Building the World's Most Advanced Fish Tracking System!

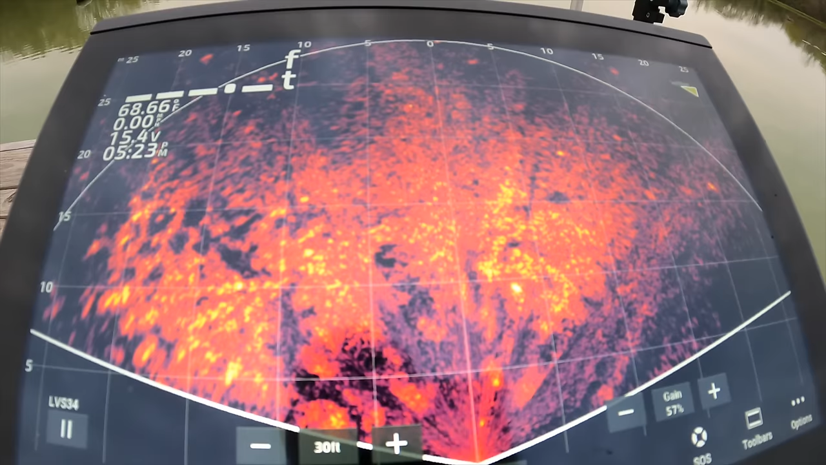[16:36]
all right i'm not going to catch any more of these right here they're kind of like my pets
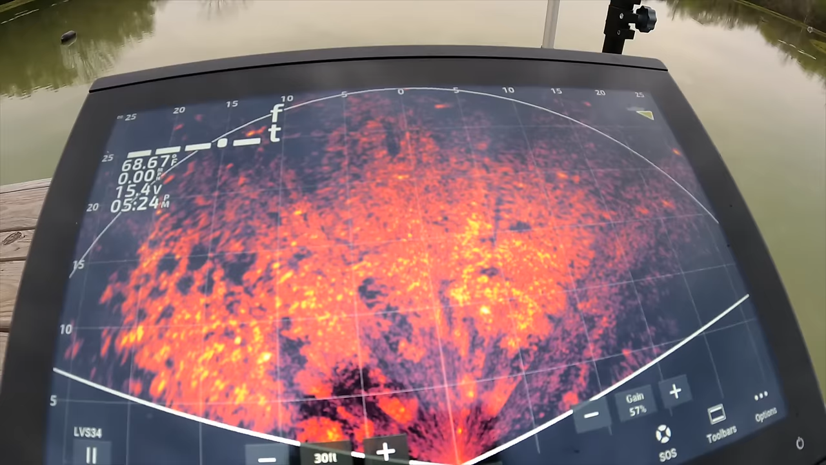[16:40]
the ones that hang out right here around the dock but nate wanted to get out in the boat let's see if he can catch a couple you see we got a big group of thread pins right there so
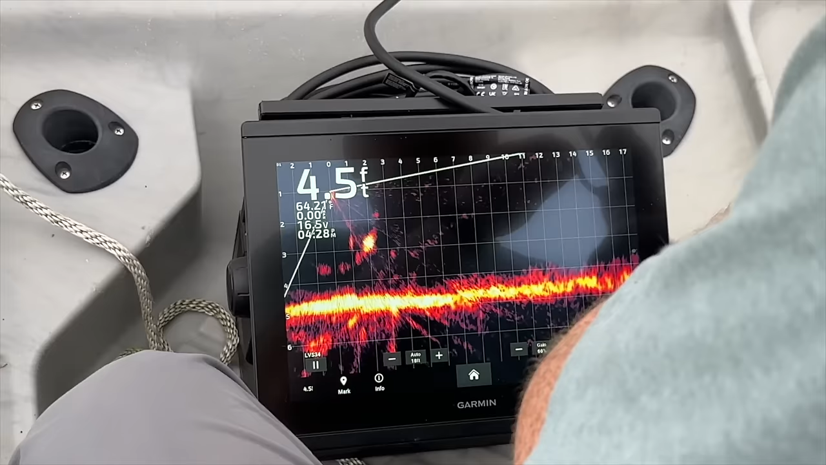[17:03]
On screen: depth 4.5 ft
it's right in front of the fish you got two or three right there there you go they're getting close to the boat they're right in front of the boat
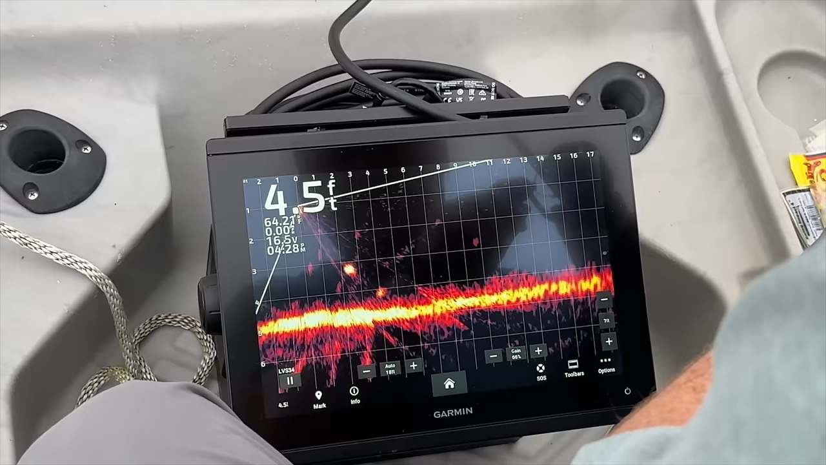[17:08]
On screen: depth 4.5 ft
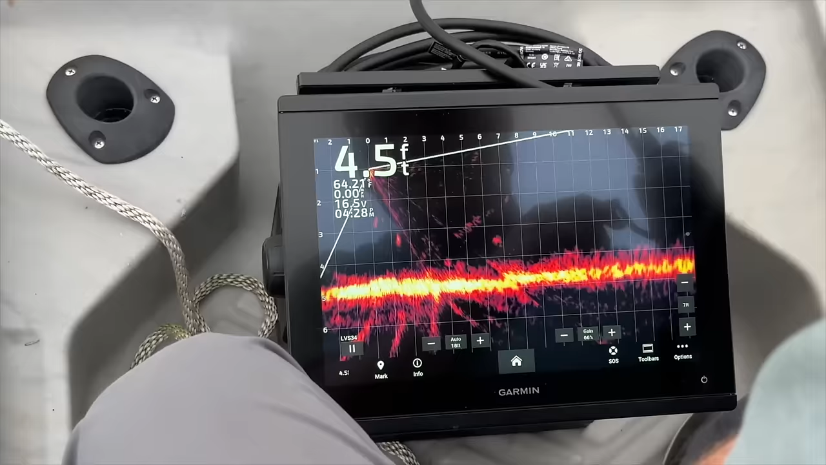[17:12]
On screen: depth 4.5 ft
i got one coming up
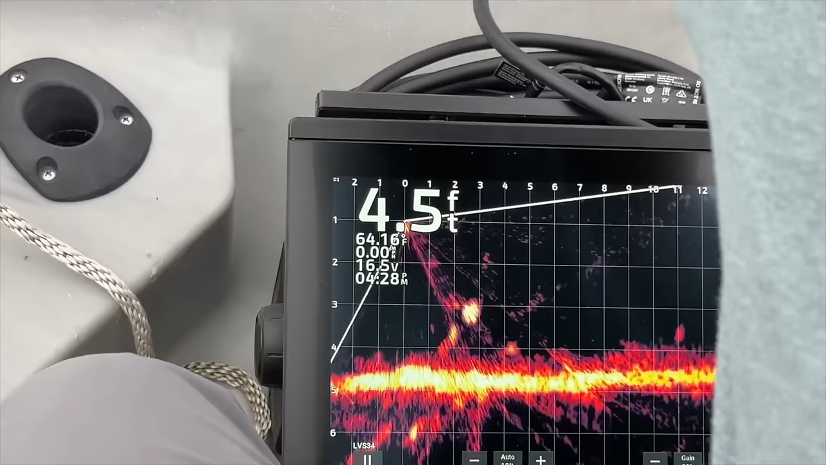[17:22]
On screen: depth 4.5 ft, water 64.16°F
he ran yeah they both ran away
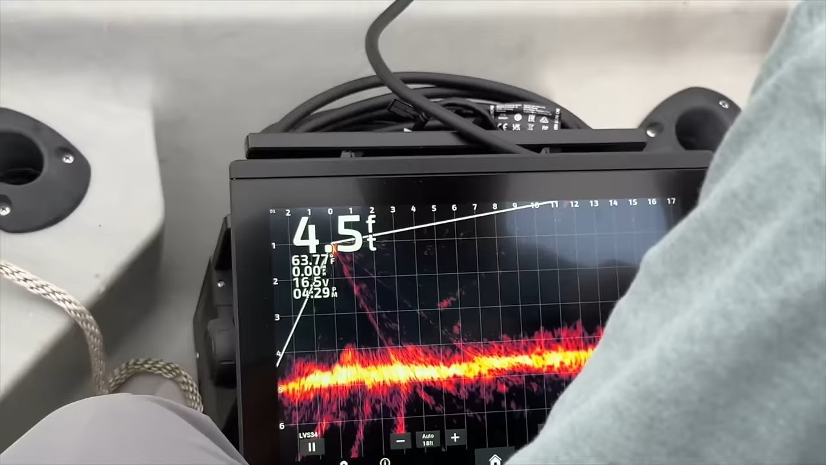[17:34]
On screen: depth 4.5 ft
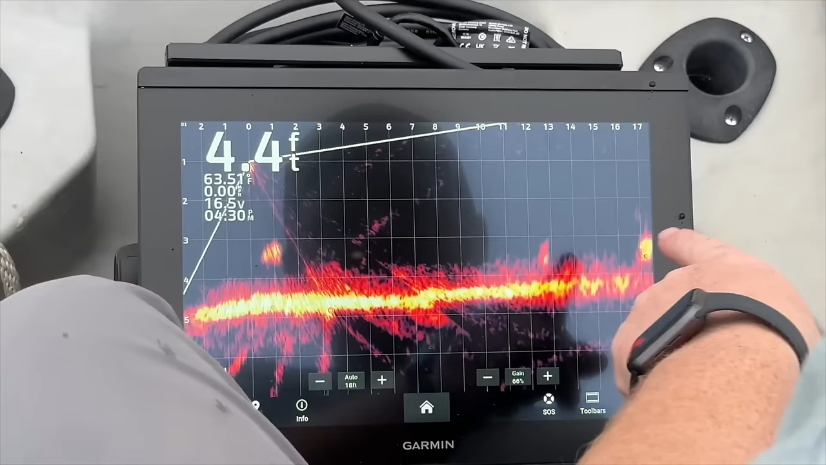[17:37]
On screen: depth 4.4 ft
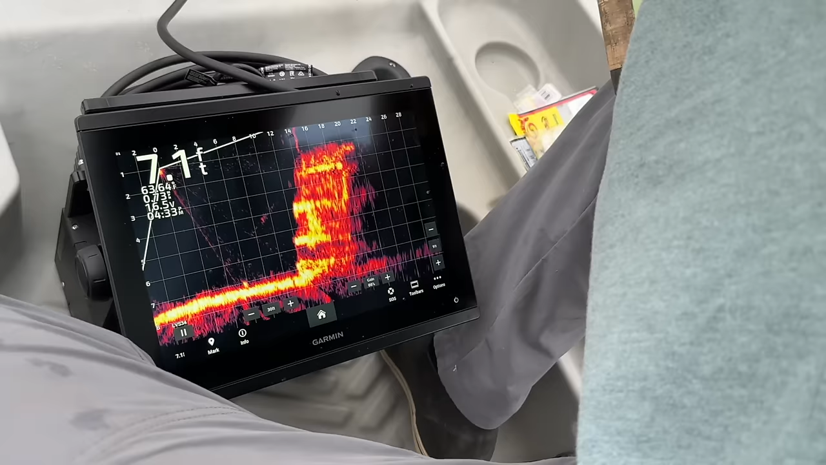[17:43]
On screen: depth 7.1 ft
and there's a really cool shot of terry's tunnels that big stack of tunnels we built before filling the pond up
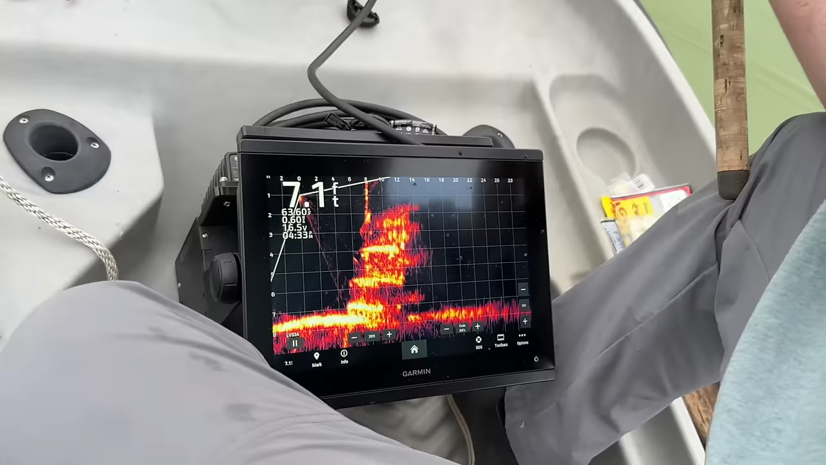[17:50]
and here's a good shot of the diffuser you can see all those bubbles coming up through that water column yep there goes your bait right on top of it right there
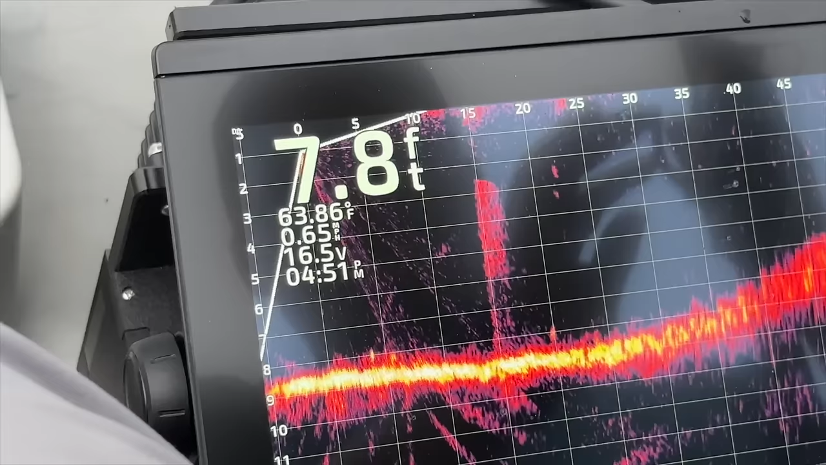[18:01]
On screen: depth 7.8 ft, water 63.86°F
one down at the bottom yeah got him first live scope and it's over him